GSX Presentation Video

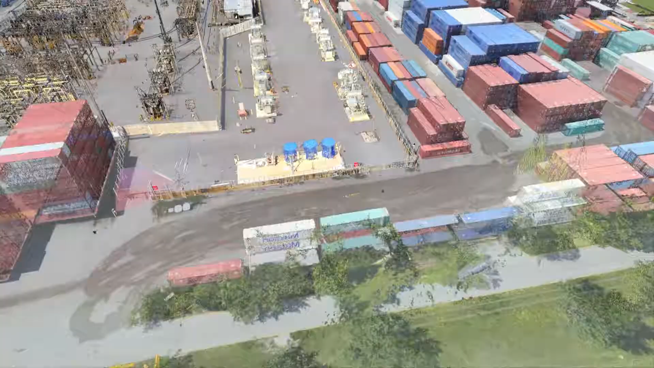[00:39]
it's flanked by high-speed avenues of approach,
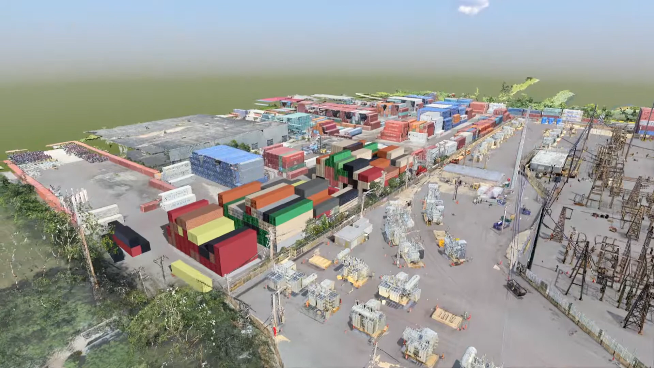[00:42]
and an ever-changing perimeter due to a shipping container company who leases land on three sides of the substation.
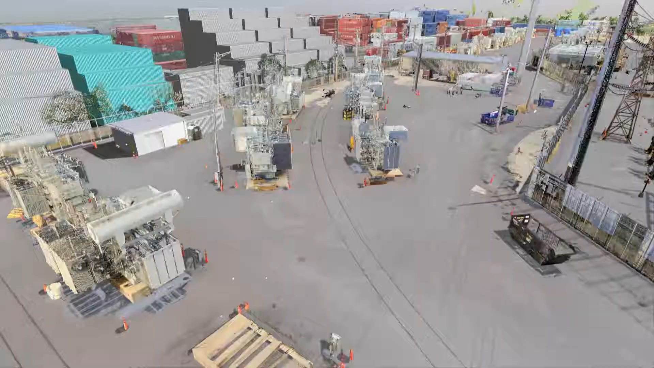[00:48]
Additionally, the site shares a boundary with a transformer storage facility with a rail spur leading directly into the yard.